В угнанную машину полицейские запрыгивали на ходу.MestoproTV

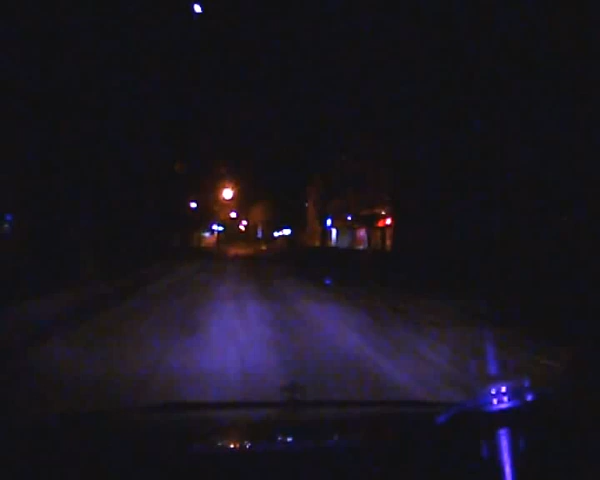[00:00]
В южном округе Хабаровска в ночь на пятницу полицейские преследовали угнанный автомобиль. Исчезнувший неподалеку от дендрария микроавтобус попался на глаза патрульным на улице Черняховского.